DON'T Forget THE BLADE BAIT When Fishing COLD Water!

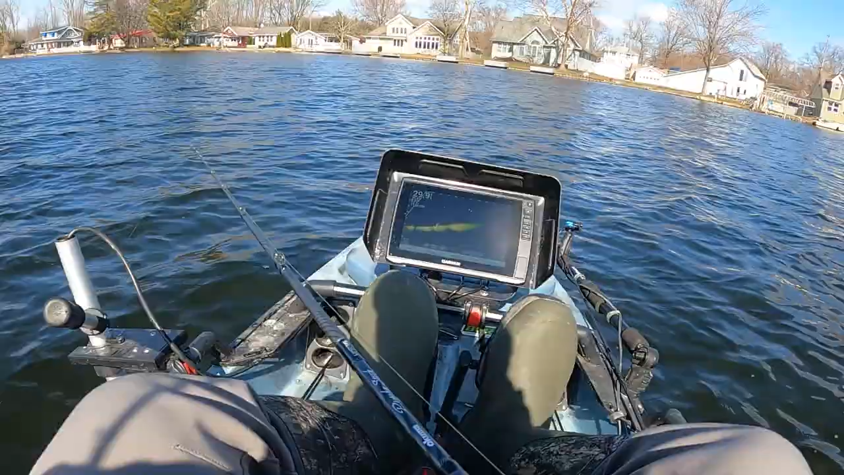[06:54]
There's a fish right in front of like you're going right over it. He's sunk to the bottom. What is he going to do?
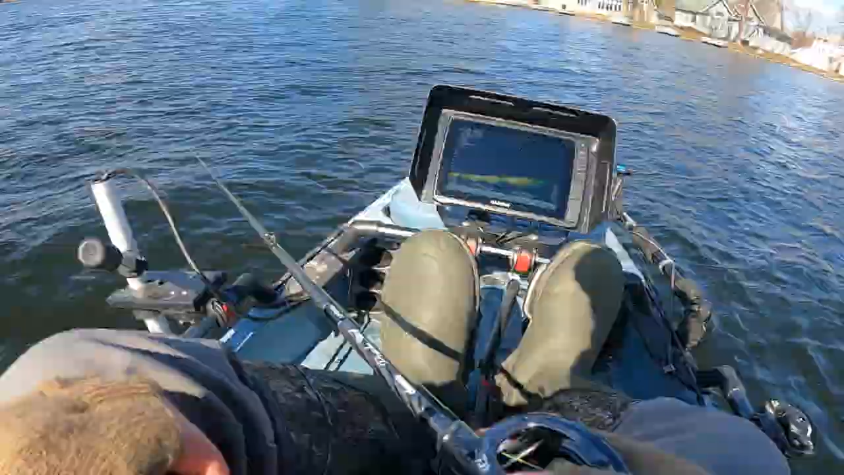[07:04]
Come on. Dude, I just blew up my reel. Just trying to break the ice on this fudging. Oh, Lord. That is so brutal. And somehow I've got something. Is that a fish?